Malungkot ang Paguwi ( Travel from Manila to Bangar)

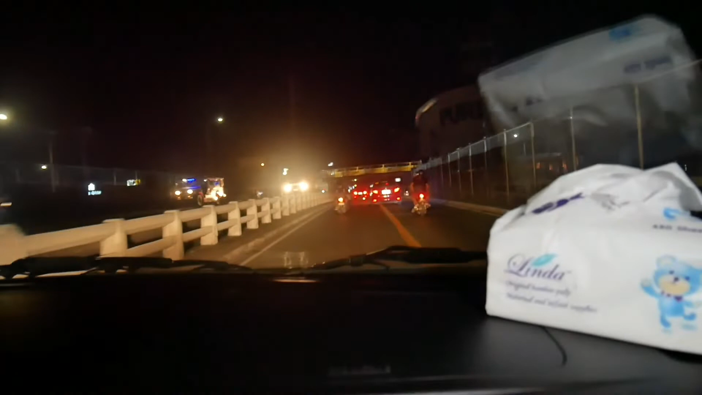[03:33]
May siya kapitan. Inter-highway. Shots traffic.
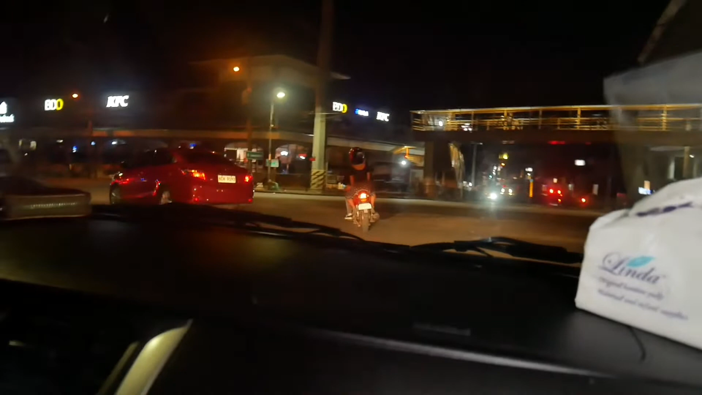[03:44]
Ayang meron. Traffic.
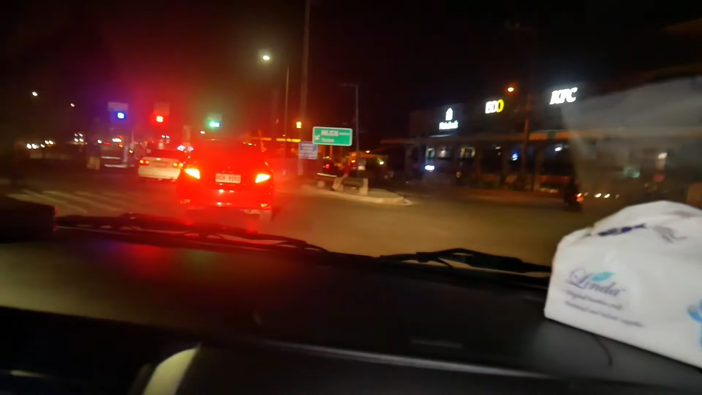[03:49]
Traffic. Mukhang marami rin uuwi ng panorte.
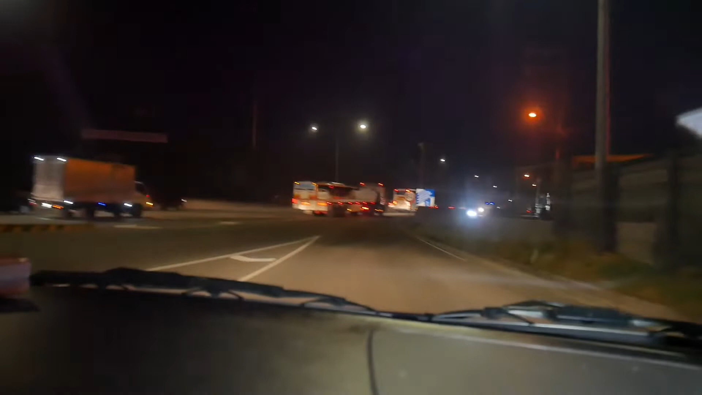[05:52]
Ang daming pa rin bumagyan. So, dito na tayo sa NX.
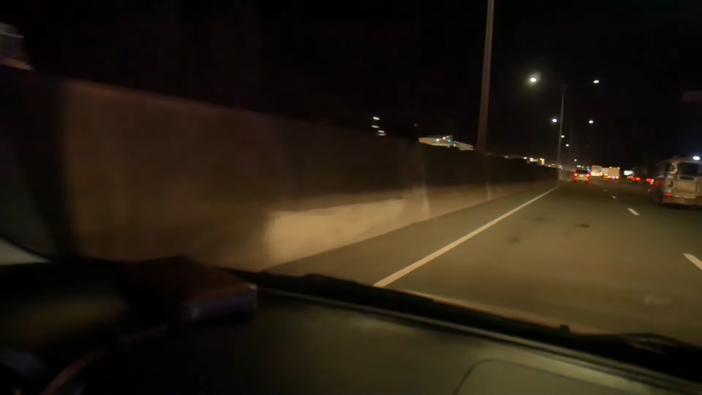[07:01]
So guys, dito na nga kami sa Henlex.
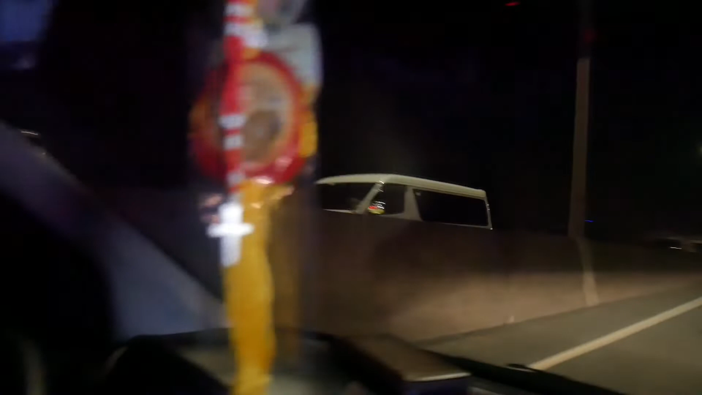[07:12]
Gusto lang namin i-update na grabe yung traffic paluwas ng Manila.